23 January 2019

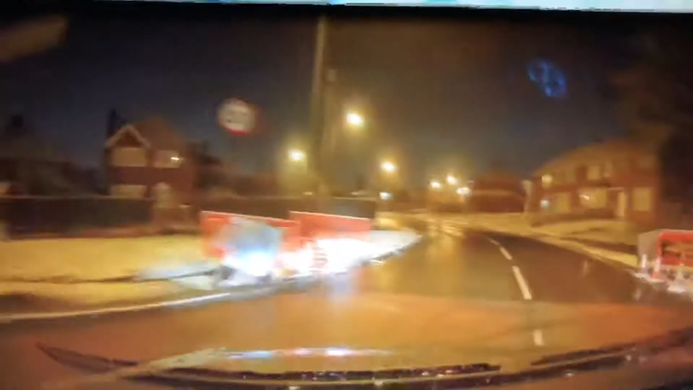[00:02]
Right, we're entering Barnes Lane. It's a 20 mile an hour zone. It's very difficult to do 20 miles an hour. It's not easy. So I'm doing 25. I try not to do 30. So I'm probably doing over 20, but not 30.